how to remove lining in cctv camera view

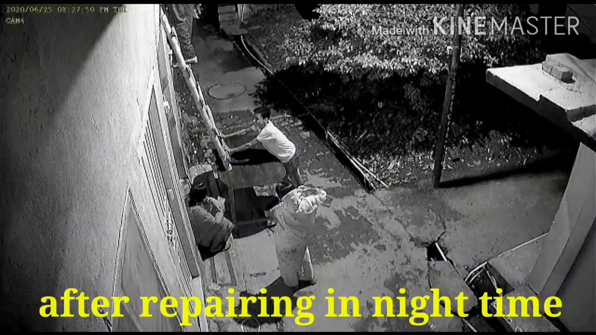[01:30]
देख सकते हैं गार में ज़ए हैं के वल चेंज करने के बाद हमारा प्रपरल्ली हॉर्ट कर रहा है जरूरी नहीं यह BNC चेंज करने से यह प्राब्लम स्वल्व हो जाए हो सकता कैमरा खड़ावो या SMPS खड़ावो